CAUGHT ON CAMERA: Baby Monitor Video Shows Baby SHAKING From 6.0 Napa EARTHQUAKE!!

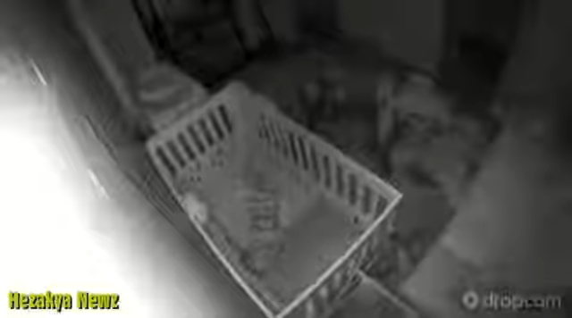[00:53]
how far you could feel this earthquake Arptim Rusakowski sent it to us you can see the baby name is Matthew 21 months old moving inside his crib as the ground